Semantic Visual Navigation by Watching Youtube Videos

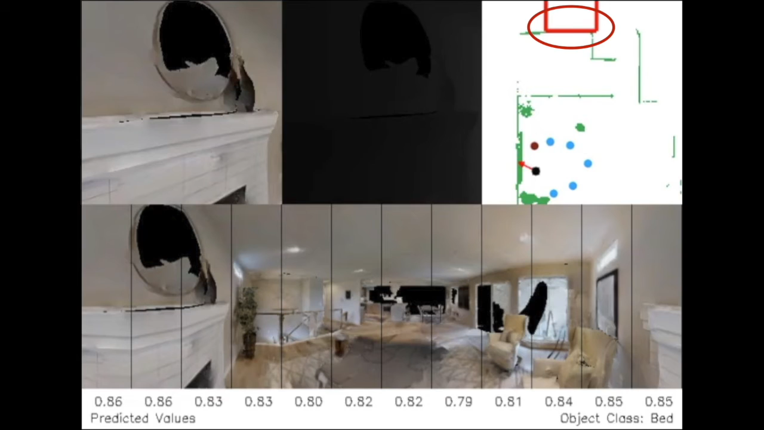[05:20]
Here is an episode with the goal of reaching beds.
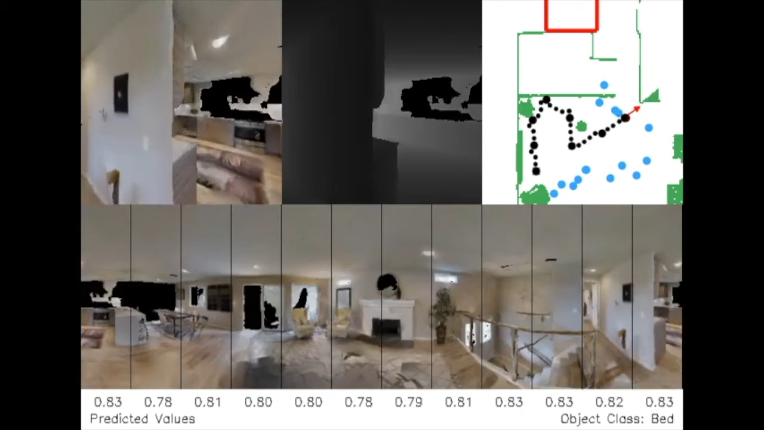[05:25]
When the agent reaches this decision point, we can see that the highest predicted value is away from the living room and towards the hallway, even though no beds are visible.
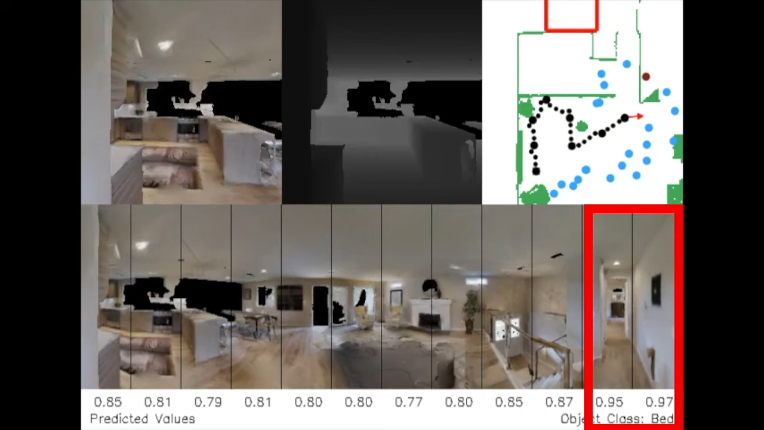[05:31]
The agent takes this path and reaches the goal. In this episode, the agent has the goal of reaching toilets.
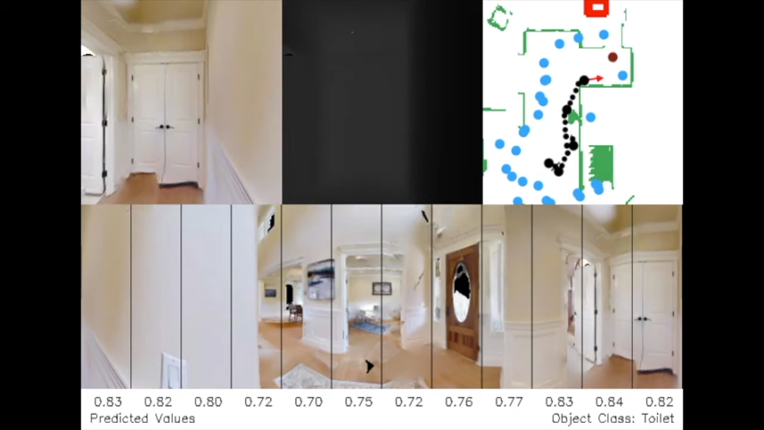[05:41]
At this point, we see the highest value towards this doorway. Again, the agent takes the right path without seeing the goal. Here we can see the agent mistakenly go into his study while seeking beds.